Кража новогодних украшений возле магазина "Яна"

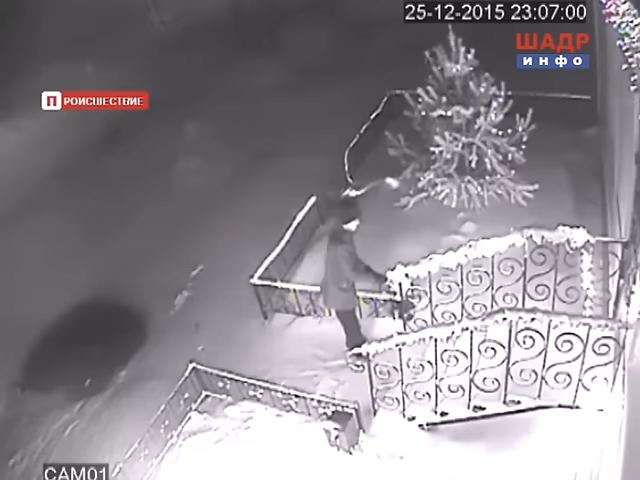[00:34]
заинтересовался нашим украшением, взял его, сначала попытался аккуратненько снять, но так как оно хорошо закрепленное, и ему это оказалось не под силу,
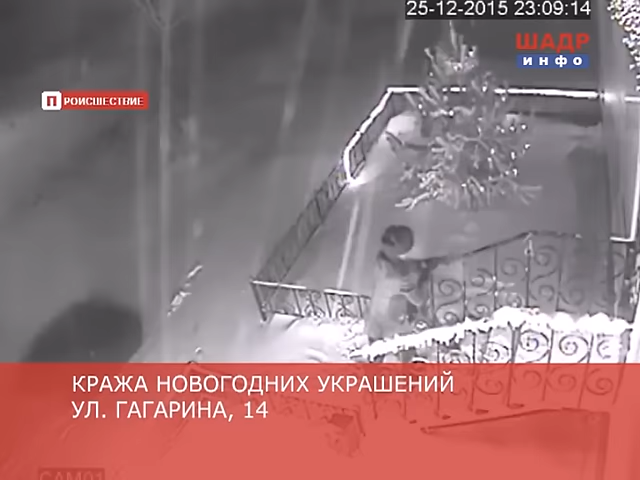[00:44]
он взял просто-напросто и вырвал все с корнем. Второй случай был буквально в воскресенье, идет группа молодых людей, мимо прогуливается, увидели деревце, понравилось, опять же видеокамера все фиксирует,